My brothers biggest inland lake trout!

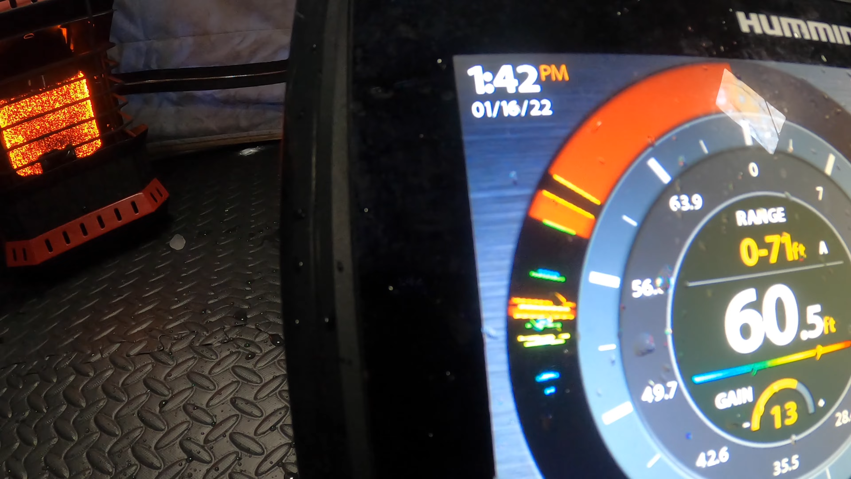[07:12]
On screen: depth 60.5 ft
Alright, get her back down there. We are on the board, finally.
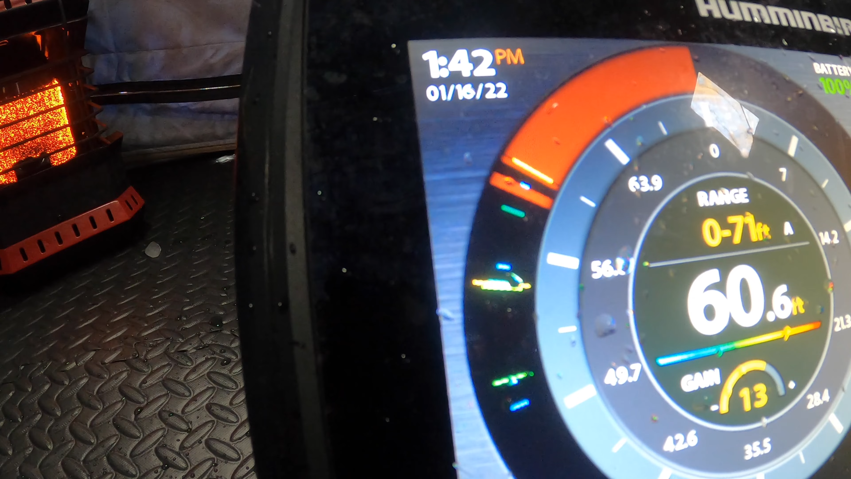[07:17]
On screen: depth 60.6 ft
Oh, this one coming up. Oh. So that top one's Wyatt jigging. That one coming up to him.
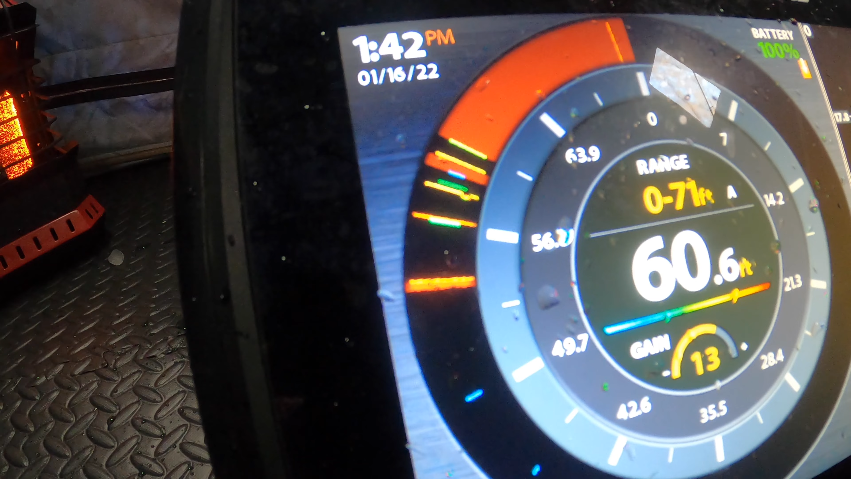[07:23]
That red mark is a fish.
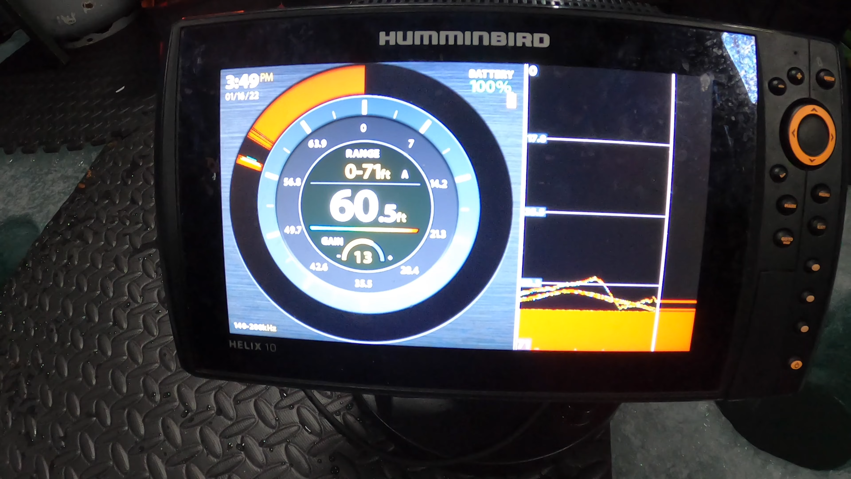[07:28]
On screen: depth 60.5 ft
The one that chased me, though, just hammered it. This one's staying low. Yeah, that one's went back down. That's what they've kinda been doing all day. That last one chased just how I want it to, though. This fish, he won't bite.